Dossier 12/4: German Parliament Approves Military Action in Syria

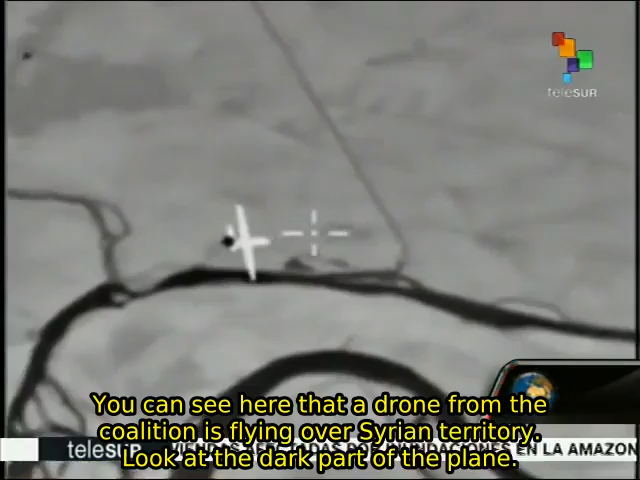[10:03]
coalición que está actuando sobre el territorio de la República Árabe Siria. ¿Vieron la nota oscura de ese avión? Ese es el sello térmico del calor que desprende el motor.